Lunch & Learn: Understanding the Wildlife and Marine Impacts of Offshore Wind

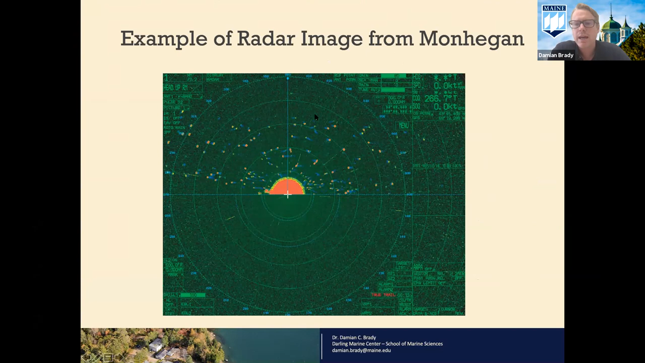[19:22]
Each of those red dots that you're seeing above there is a potential target moving through the area. We can add up those potential targets. So this just gives you a sense of where the Monhegan radar was deployed. It was pointing out to the test site, which is kind of where my pointer is. And the vertically oriented radar can pick up flight height and the horizontal picks up a much bigger swath at particular flight heights.